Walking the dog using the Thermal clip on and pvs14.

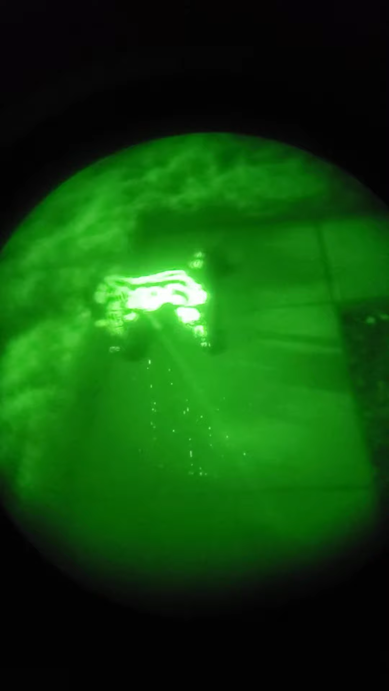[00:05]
so taking Rocco out for a walk with my night vision slash thermal coating clip-on
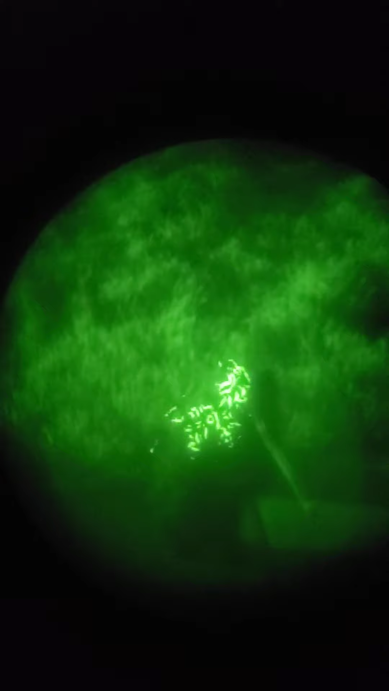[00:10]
and what the thermal clip-on
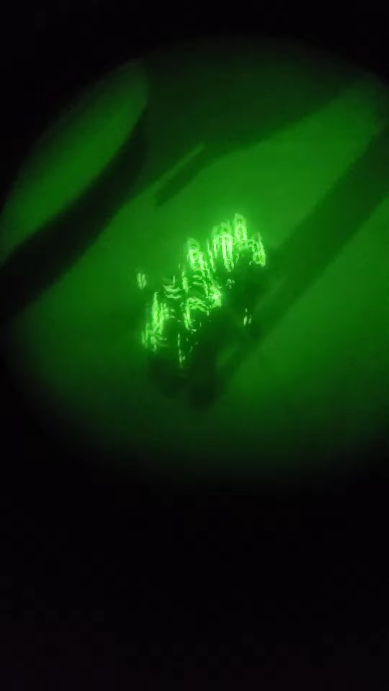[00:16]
does is it picks up any heat so as you can see my dog Rocco as
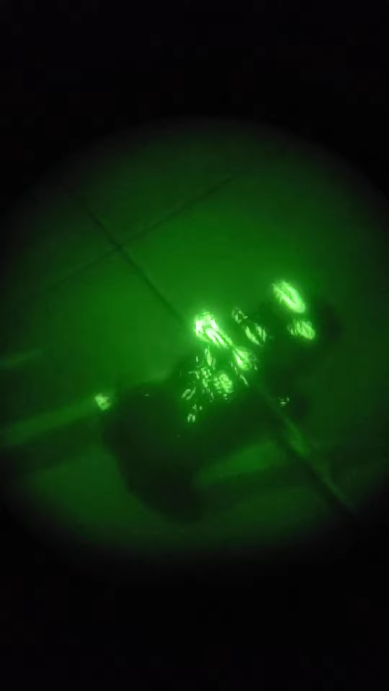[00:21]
I'm walking him the heat from his body is
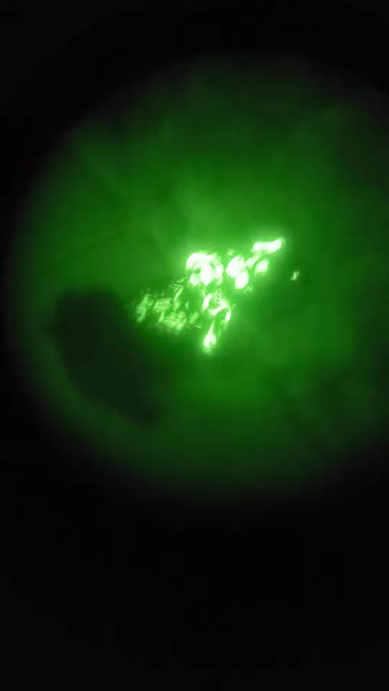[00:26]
getting picked up there's different modes this looks like the finest
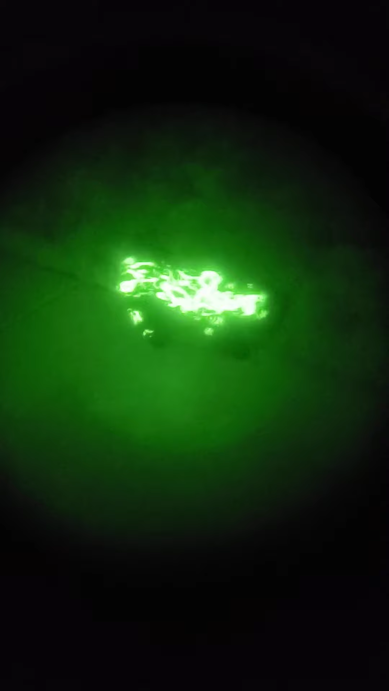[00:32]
one as you can see
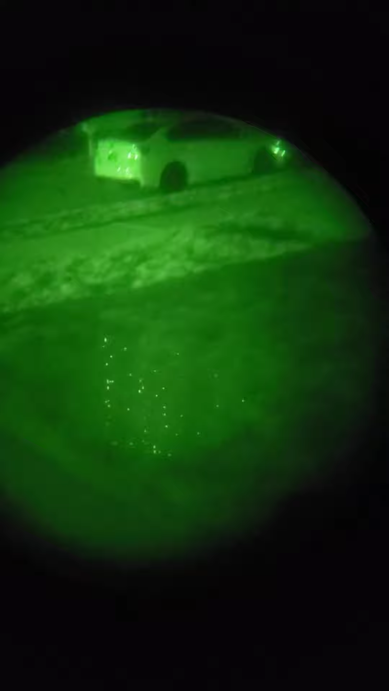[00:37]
it really picks up heat since
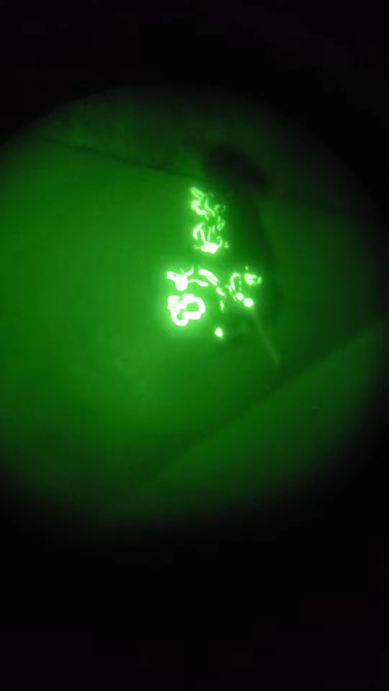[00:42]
he's warm-blooded doesn't pick up much anything else but
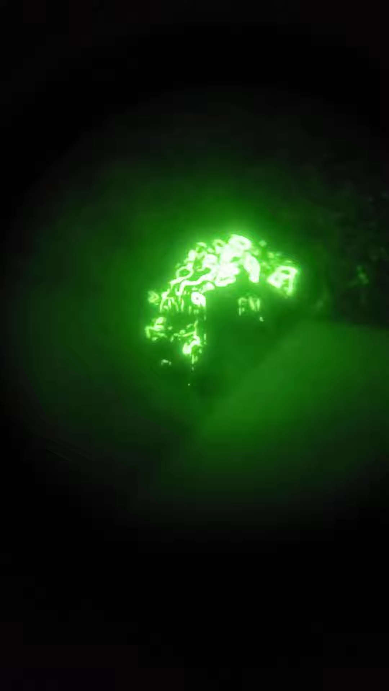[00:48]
it'll work I don't definitely find someone in the dark you know
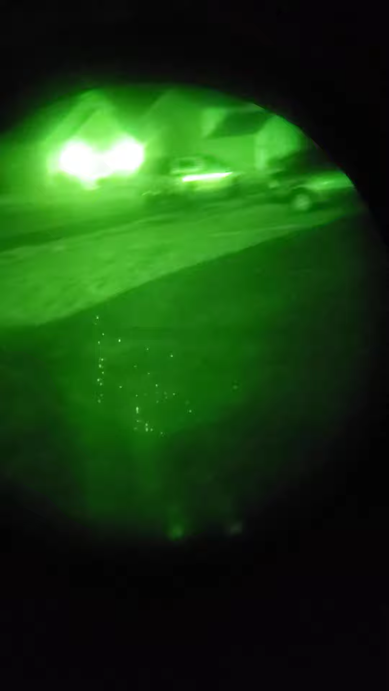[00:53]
so there's my boy Rocco
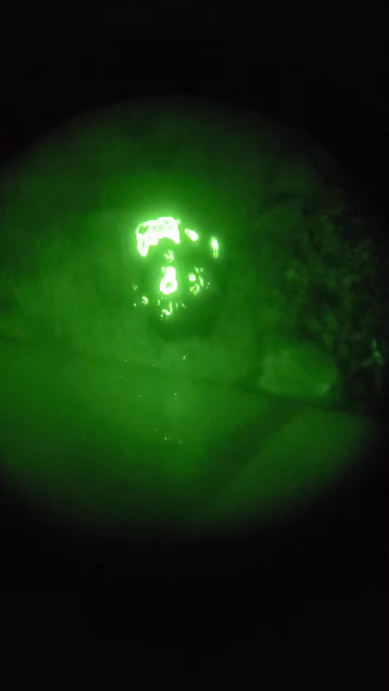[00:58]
there puppy dog doing his business with my
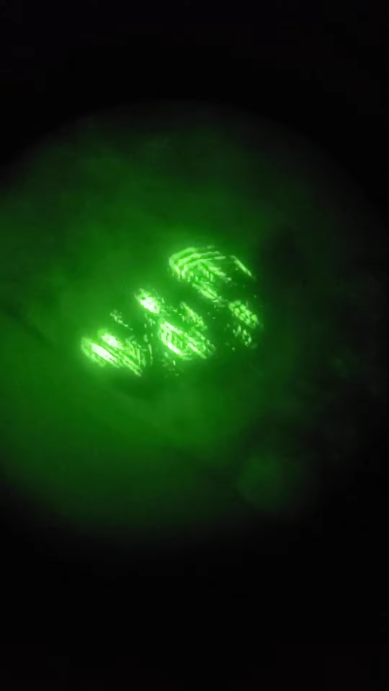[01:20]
let's see he's going pee pee right now
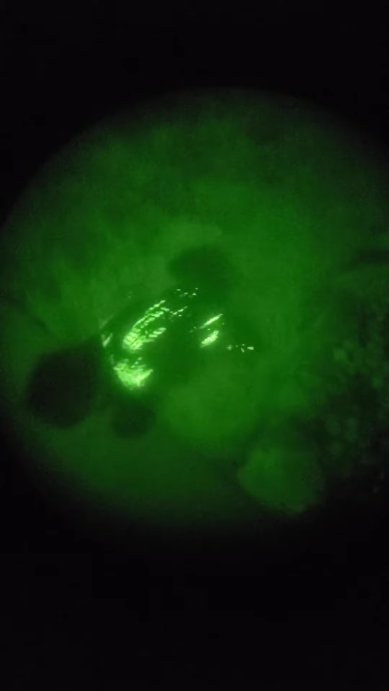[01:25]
oh look at that you can see the pee pee you
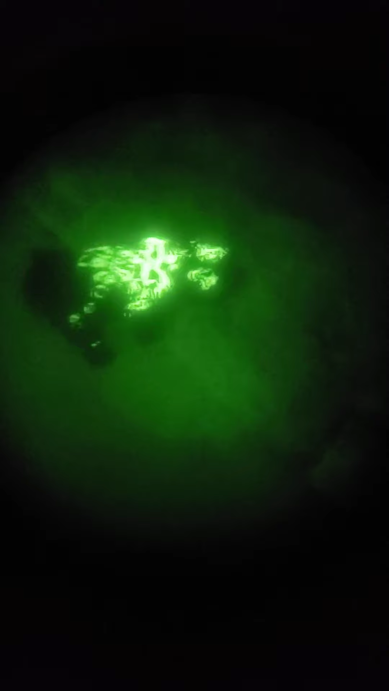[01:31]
can see the pee let's
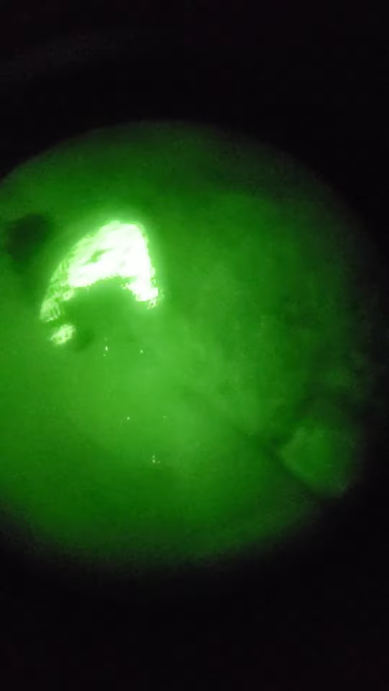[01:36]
do the other here that's white hot it doesn't pick up as good
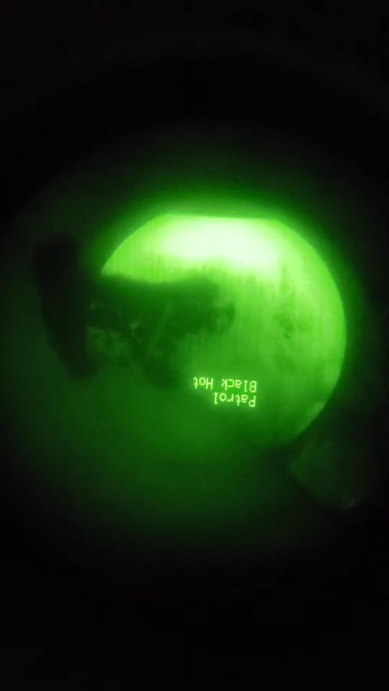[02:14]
I think this outline one is the best
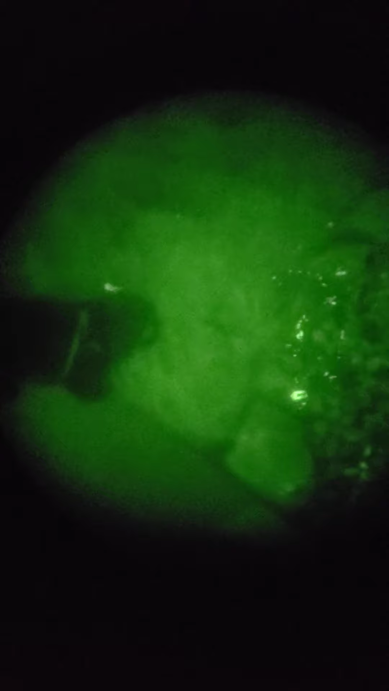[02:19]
one to pick up a heat signature
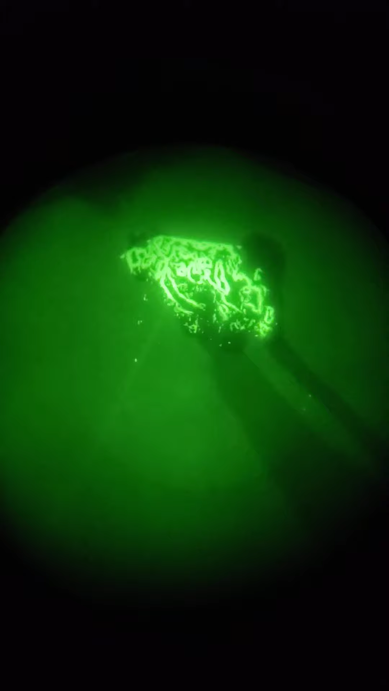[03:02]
so this just picks up heat
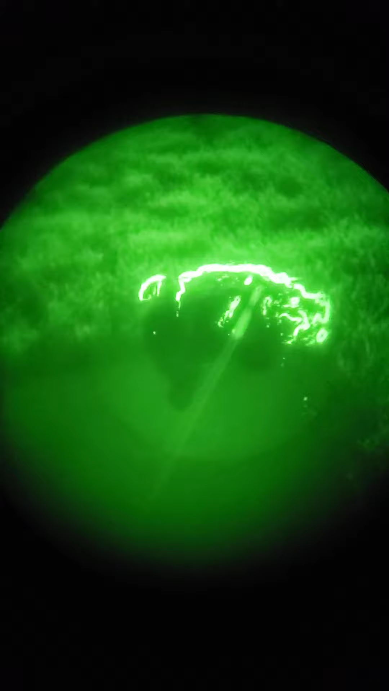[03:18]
so that's pretty fun walk around in
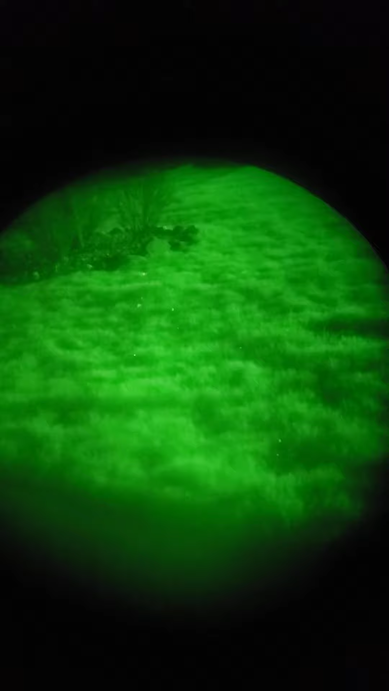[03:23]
so as you can see my house just gives off heat it doesn't look through
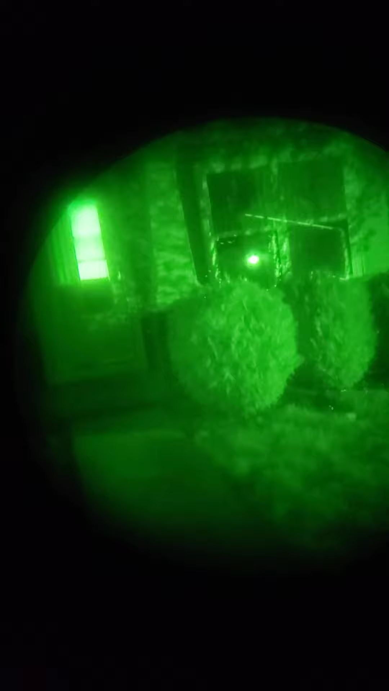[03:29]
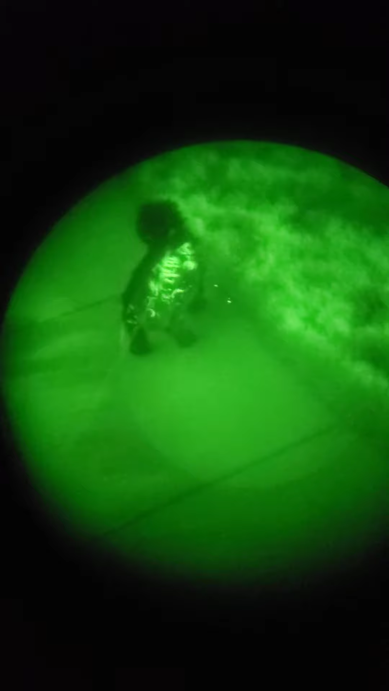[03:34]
and there's my dog you want to go inside now buddy okay it's cold out tonight you you you you you you you